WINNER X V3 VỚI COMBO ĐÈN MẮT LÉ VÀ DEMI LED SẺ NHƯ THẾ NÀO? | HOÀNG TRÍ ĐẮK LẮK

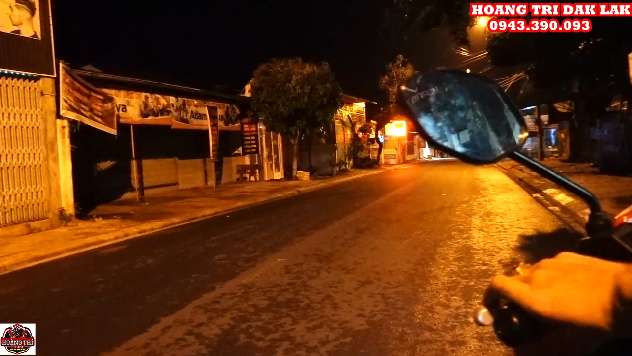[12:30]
quen thuộc của xóm mình anh em có thể thấy là điều kiện đèn đường này giờ đang có vậy vì tầm này giờ bây giờ hiện tại là cũng đang là khoảng tầm 90 90 giờ đêm rồi đó thì bây giờ mình sẽ bật cái đèn Vinh lên cho anh em xem nhé Đây là đây là cái đèn Vinh anh em này đây là một bên của đèn Vinh nha